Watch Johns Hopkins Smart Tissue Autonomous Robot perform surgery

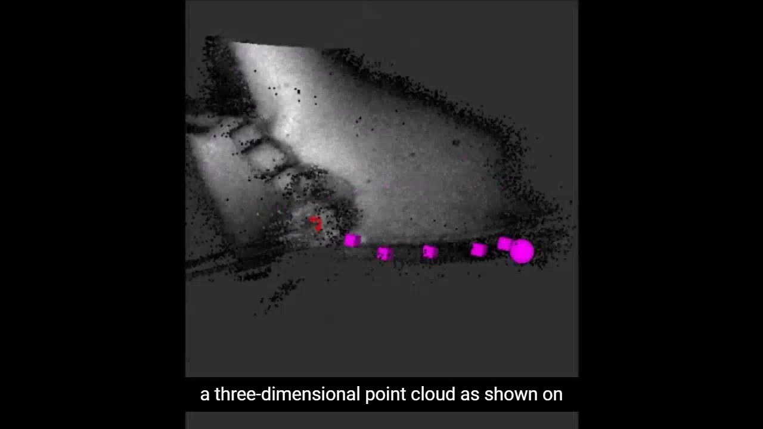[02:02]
When a surgical plan is not consistent with a three-dimensional point cloud as shown on the front wall of this tissue,
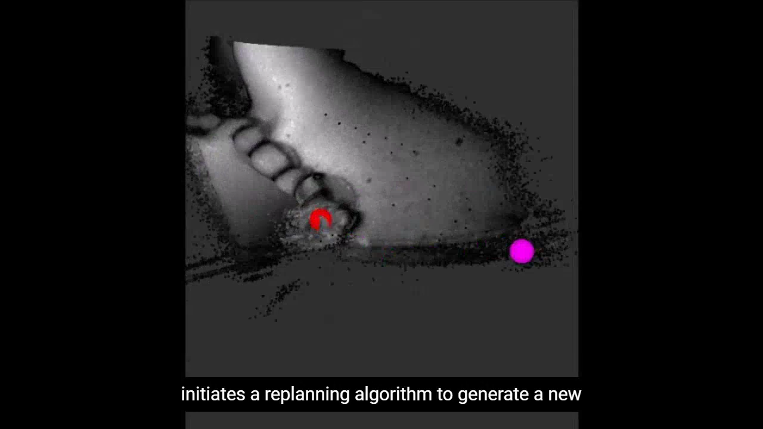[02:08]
the surgeon initiates a re-planning algorithm to generate a new point cloud with corresponding surgical plan.